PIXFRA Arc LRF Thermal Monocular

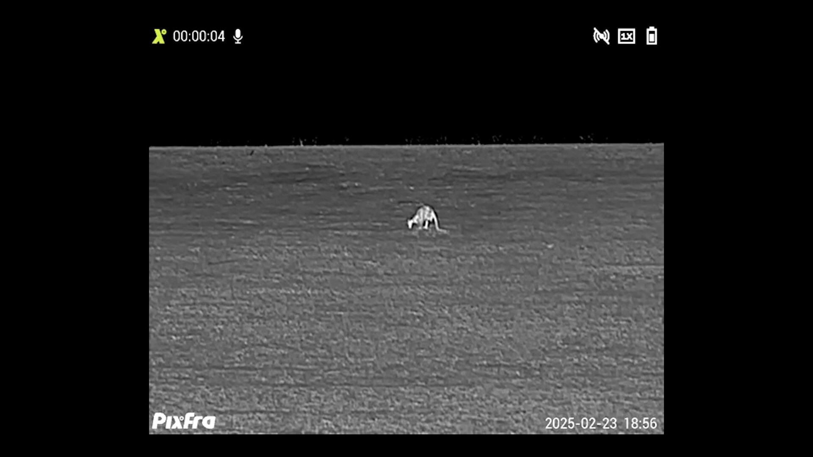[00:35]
now and this one is a 384 sensor and it does look pretty good with a 12 micron pixel
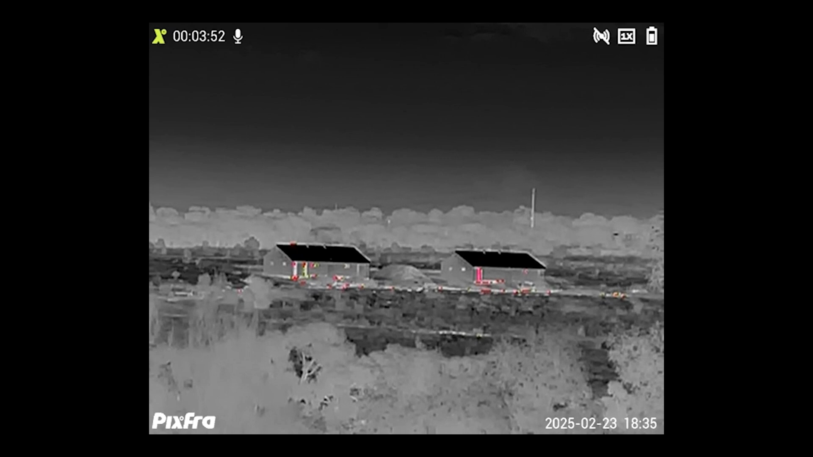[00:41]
pitch and also a sub 20 net d very impressive for sort of the dollars that these
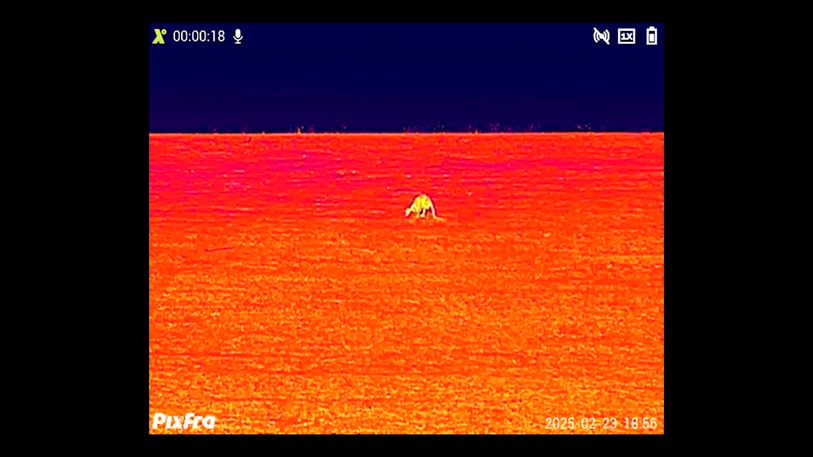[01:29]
i don't mind the iron red it looks quite good we get onto alarm now alarm is what others would call red hot and
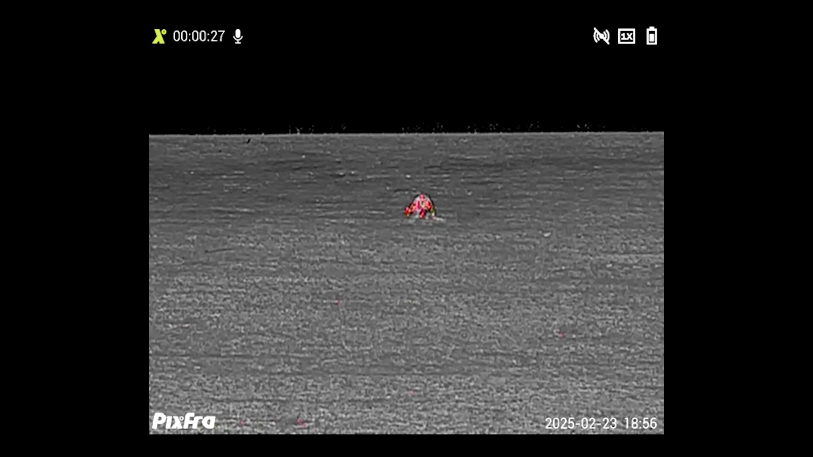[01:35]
that's where you've got a white hot basis with red on the really warm points as well then
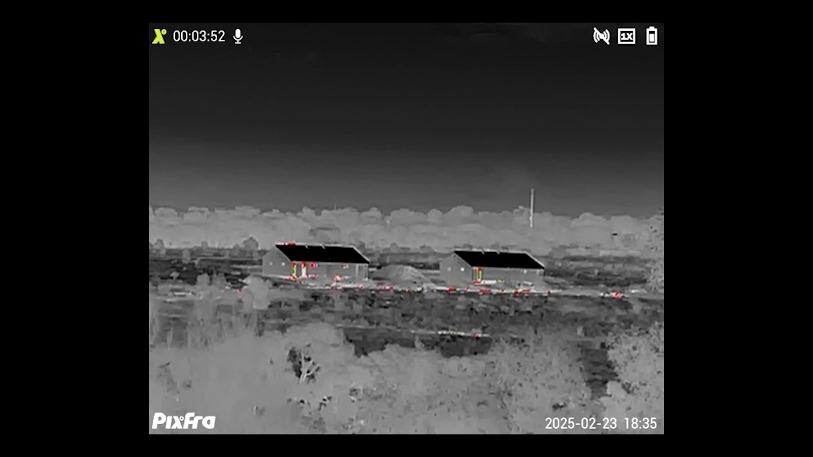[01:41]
we get into the green hot and the sepia tone as well which is unique it's
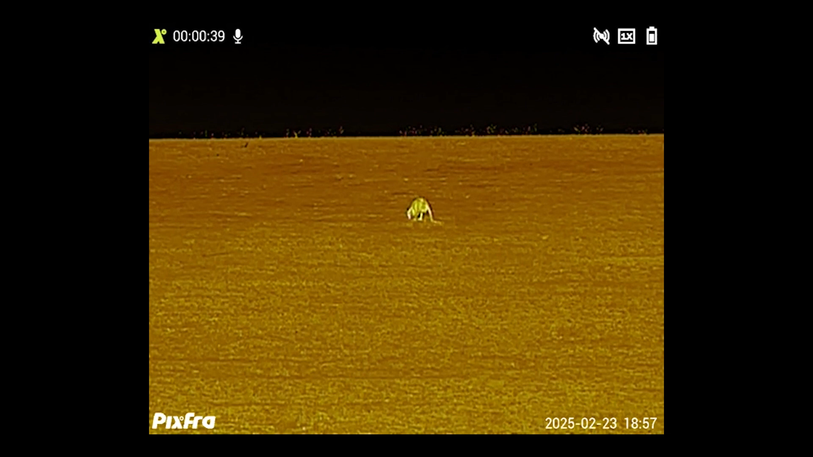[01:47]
different to it to many others so for the zoom on this it will show up as one time zoom two times four
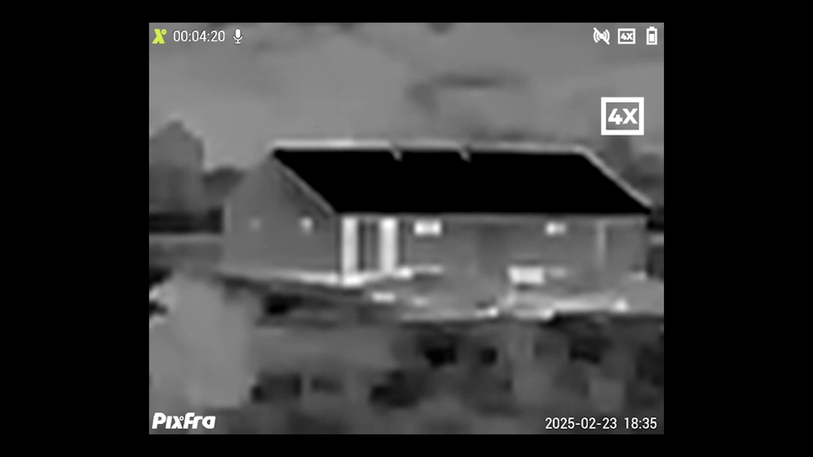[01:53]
times and eight times but the base level zoom on this one is 2.76 so on two
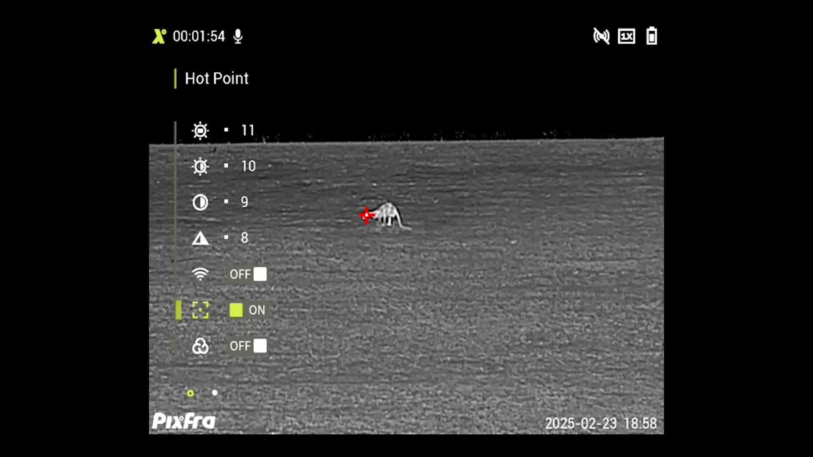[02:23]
parts or whatever you're looking at hot points a little different where it will identify the single warmest point in in your
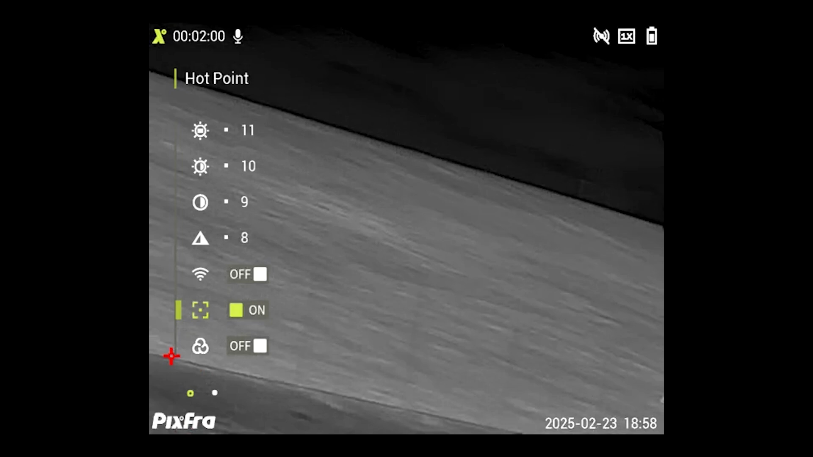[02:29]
vision so it is quite useful if you are scanning a field and trying to look for animals so it'll pop up that little
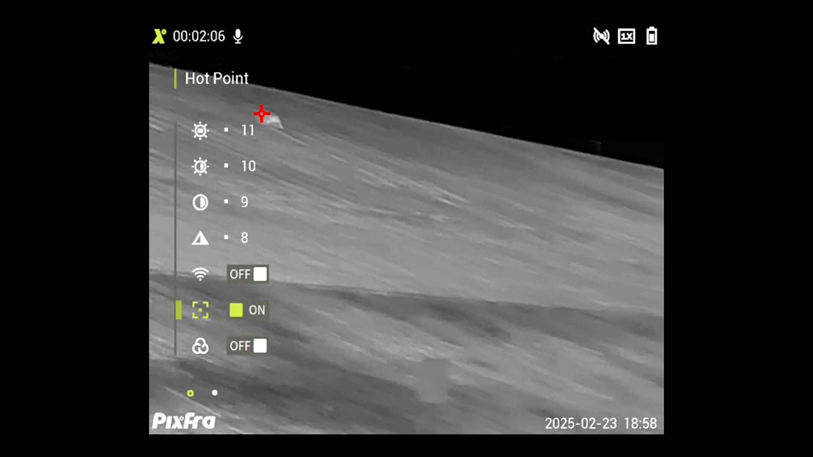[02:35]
x wherever it is but it won't show you multiple ones so it'll it'll choose whichever one is the warmer so if you've got a
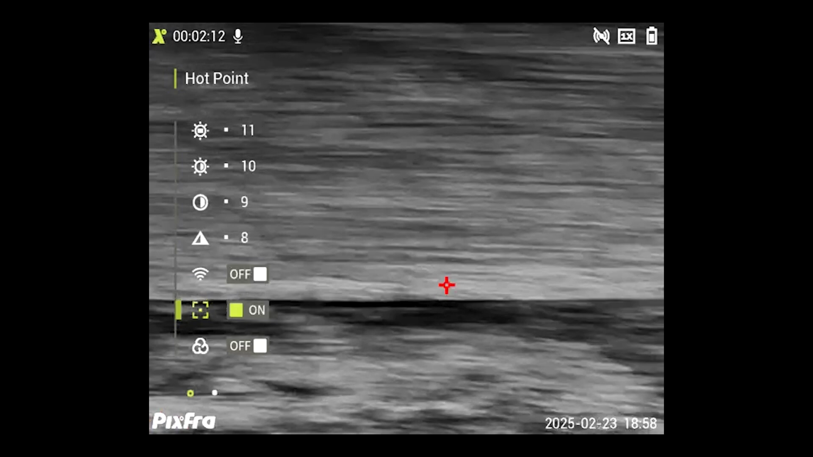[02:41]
field and you've got a couple of foxes in there generally it's going to show the closest one because that's the the one that will appear the warmest